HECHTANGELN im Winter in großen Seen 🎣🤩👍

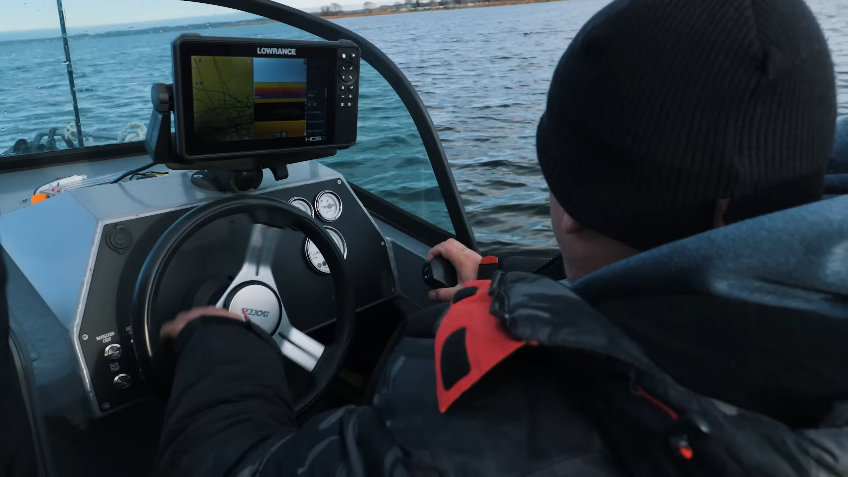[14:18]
Wir sind am neuen Platz. Mario, Wassertiefe. Wir haben zweieinhalb Meter und driften jetzt wieder ins Tiefe, so viereinhalb, fünf Meter.